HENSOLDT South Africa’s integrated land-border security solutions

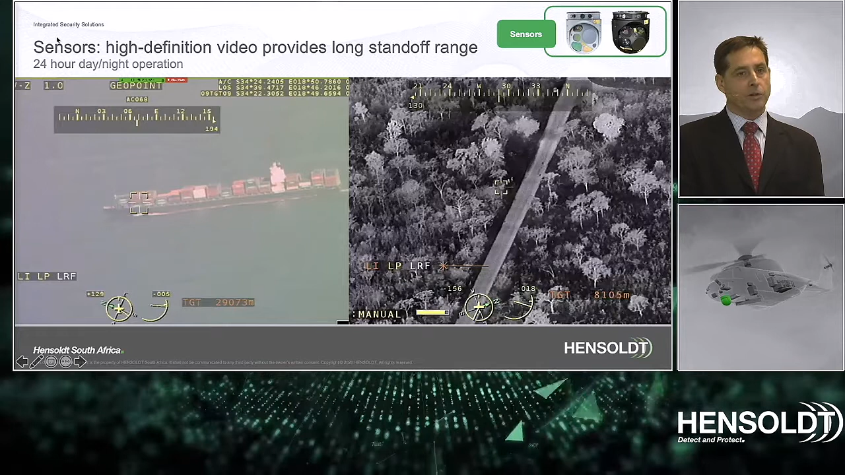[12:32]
image taken during a recent operation in gruger national park observing people walking on the ground close to 9 kilometers image processing in real time onboard the camera can be available and must be available to enhance features and contents a normal eye is not trained to spot successful detection is in many cases to identify the inconsistencies in the image various techniques such as blending fusion ice penetration and studio colors are available and adequate processing power is needed for doing this in real time